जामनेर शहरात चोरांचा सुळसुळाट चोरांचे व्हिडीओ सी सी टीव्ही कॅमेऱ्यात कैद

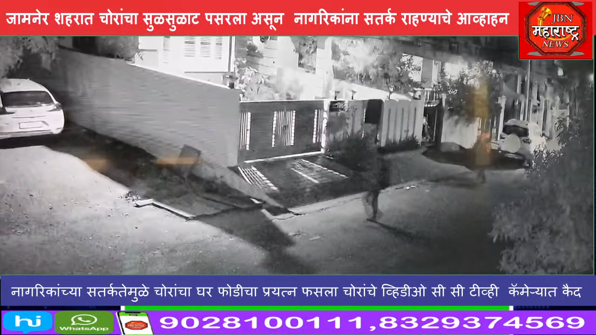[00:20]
सतर करहने चावाहन केली जाता है गुरुवारी रातरी जामनेर शहरा तिल शिवाजी नगर भागात वाईपी पाटेल जयंचा घरा मधे चोर शिदले असता आजुबाजुचा नागरीकान